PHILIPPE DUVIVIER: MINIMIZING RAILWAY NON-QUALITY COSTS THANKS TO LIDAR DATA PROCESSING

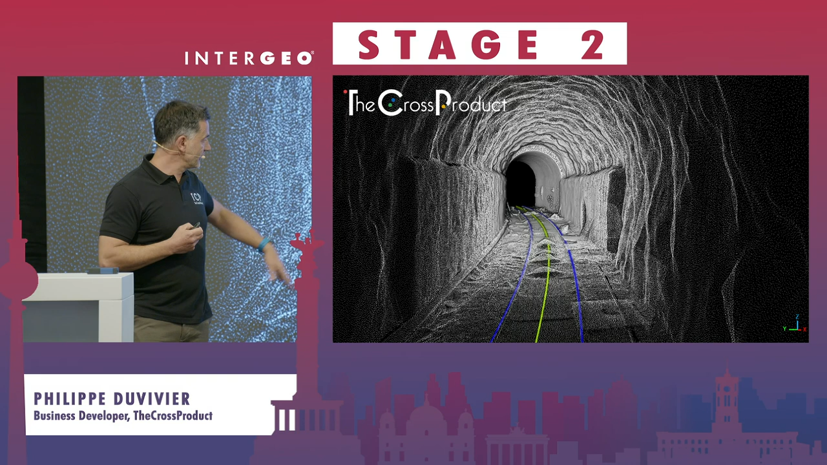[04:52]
fully automatically, and then calculate the axis. Okay? That's basic operation people do on railway.
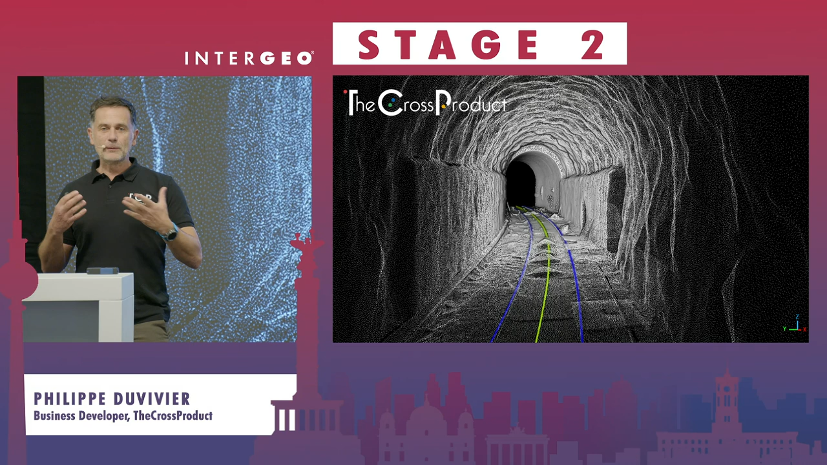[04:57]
Find the rails and find the axis. Second, we can classify the point cloud.
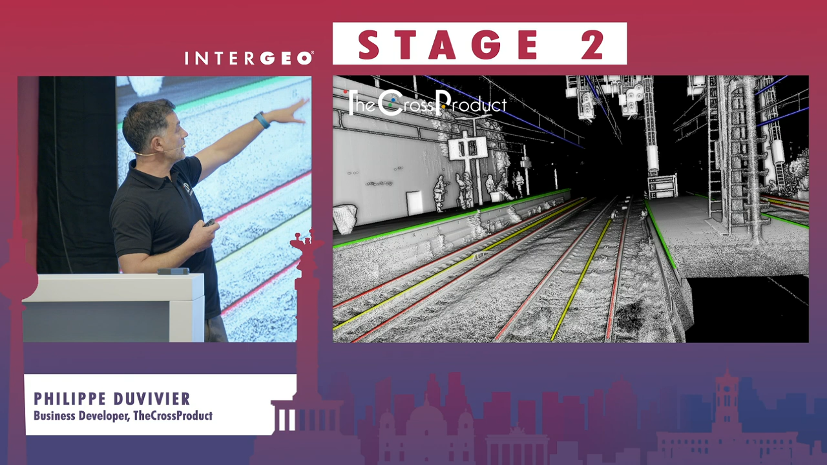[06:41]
This enables a lot of measurements that can be then done automatically on the track. We do the same for highways.
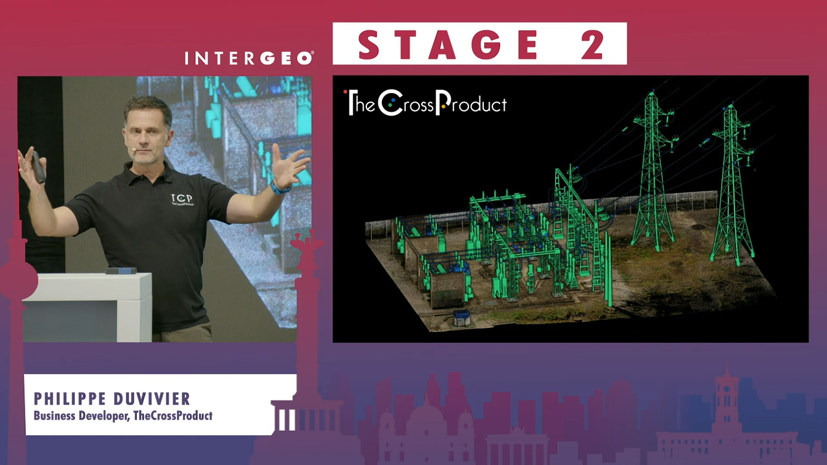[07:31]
meaning that you provide the scan, just a list of points, and we calculate the model, a BIM model.
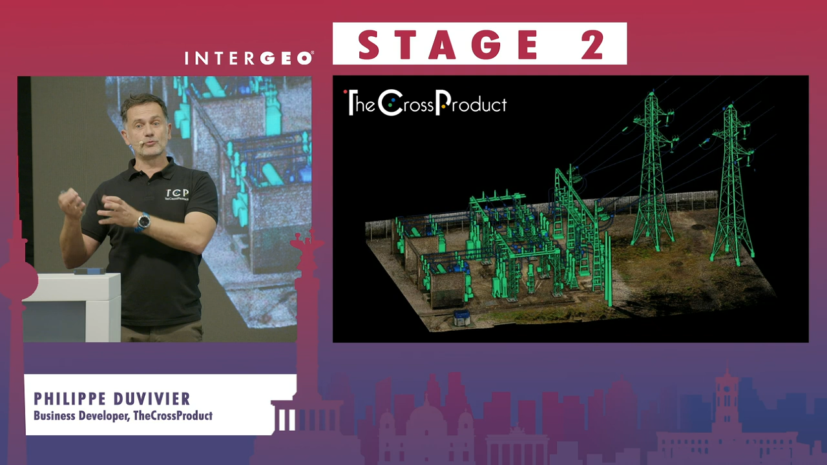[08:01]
We know what we are looking for, and we have a model for those objects. So we'll take the point cloud, classify it, segment it into objects, and then find the best match with 3D models. Last thing we do, clash detection for fire. You know, for avoiding fire to propagate, you need clearance between forests.
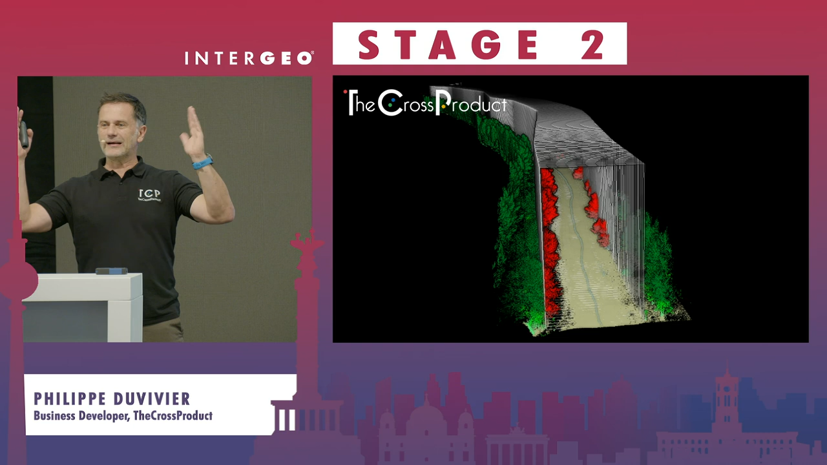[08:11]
And we have done this exercise to verify
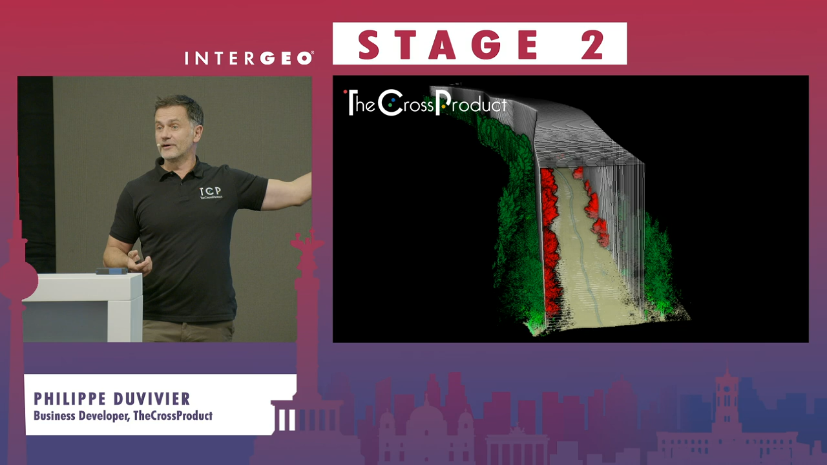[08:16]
that you should actually cut trees so that the fire does not propagate. This is the future of geeks.